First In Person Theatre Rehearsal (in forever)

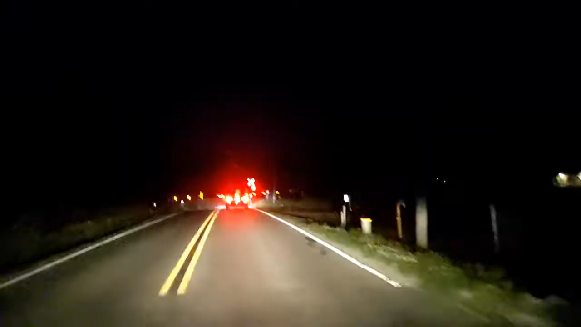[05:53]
yeah so we are right by home like less than two miles yeah and this happens oh my gosh whoa what the heck is that is it a grave it's a grave what is is it a mailbox